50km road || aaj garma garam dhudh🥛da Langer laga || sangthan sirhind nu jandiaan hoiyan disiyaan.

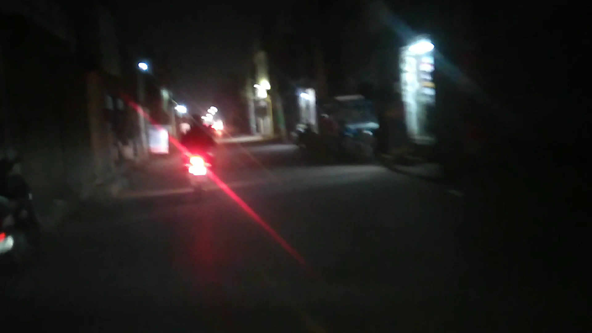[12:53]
ਇੱਥੋਂ ਹੁਣ ਆਪਣਾ ਸਾਹਮਣੇ ਜਿਹੜਾ ਟੱਕਰ ਦੇ ਹਾਈਵੇ ਰੋਡ ਪੈਂਦੀ ਆ, ਉਹ ਹੈਗਾ ਜੀ 700-800 ਮੀਟਰ ਦੀ ਦੂਰੀ ਆ, ਜਾਂ ਪੂਰਾ 1 ਕਿਲੋਮੀਟਰ, 1 ਕਿਲੋਮੀਟਰ ਆ ਮੇਰੇ ਵੀਰੋ।
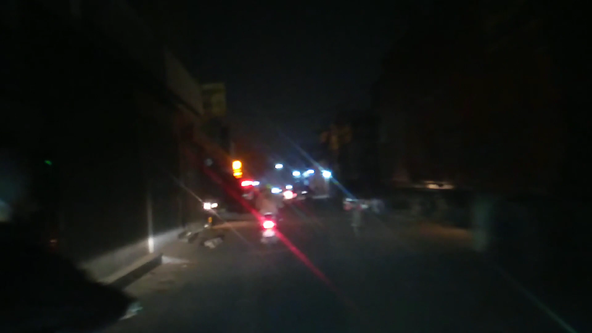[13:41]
ਆ ਹੋਟਲ ਜਿਹੜਾ ਉਹਦੇ ਖੱਬੇ ਪਾਸੇ ਕਿੰਨਾ ਘੈਂਟ ਆ, ਜਿੱਥੇ ਆ ਔਰੇਂਜ ਲਾਈਟਾਂ ਚੱਲਦੀਆਂ ਪਈਆਂ,